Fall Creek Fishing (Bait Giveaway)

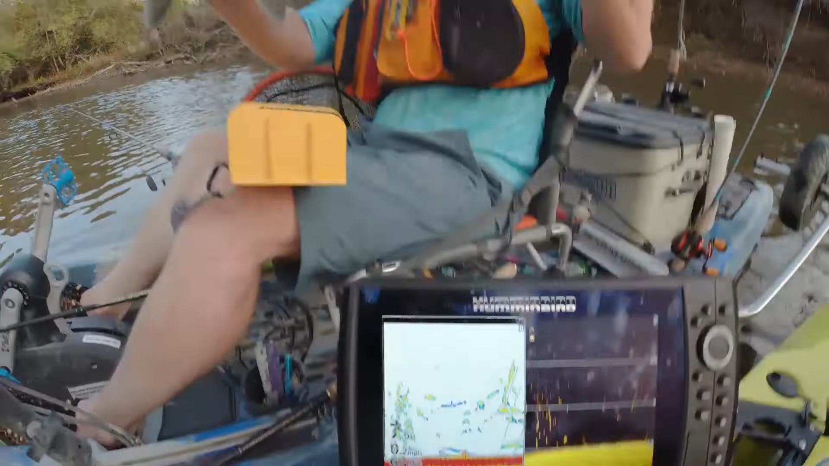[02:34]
fat I don't know what she weighs they got to be feeding on whatever we're seeing on
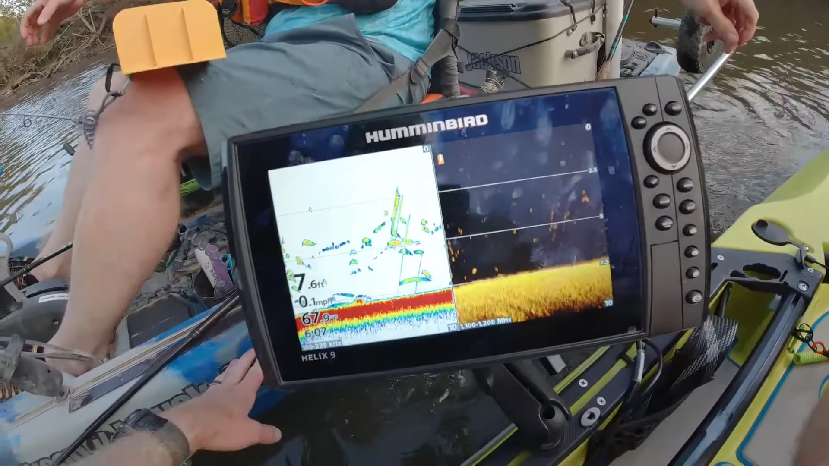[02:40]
On screen: depth 7.6 ft
the graph here I don't know if we're seeing crappie or a mix there's crappie and